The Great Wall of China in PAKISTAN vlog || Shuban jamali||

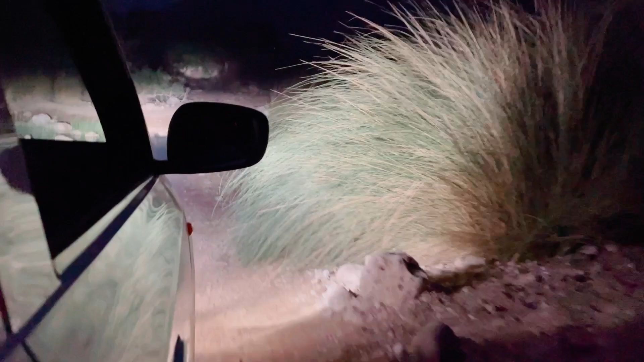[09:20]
बस चल रहा था सफ़र हमारा, और यहाँ पर पानी आ गया, पानी में कह रहे हैं कि डेंगू जो है ना मच्छर होगा, साफ़ पानी में ही डेंगू मच्छर होता है, शीशे बंद कर दिए,
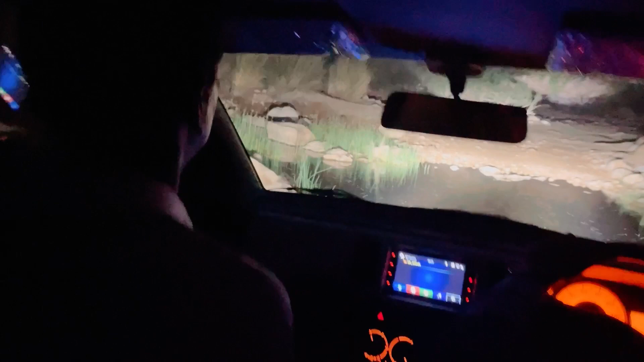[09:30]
और फिर दोस्त भी यही कह रहा था आगे आप सुने खुद।
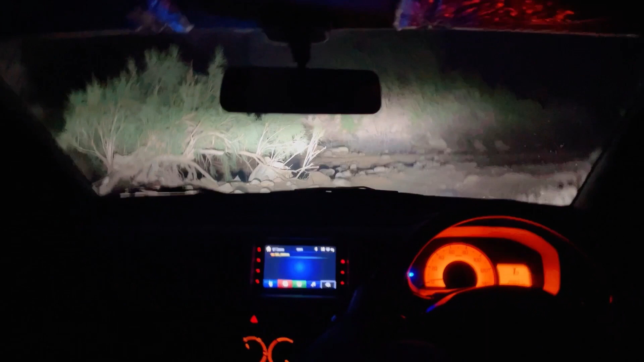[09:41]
पूरा जंगल ही जंगल है, पहाड़ों के बीच में रास्ते हैं सुनसान, कोई बंदा ना बंदे की साथ, एक सिर्फ हमारी अकेली गाड़ी ही चल रही है, कहीं गाड़ी खराब हो जाए या कोई भी ऐसा इशू हो जाता तो हम तो फंस ही जाते यहाँ पर।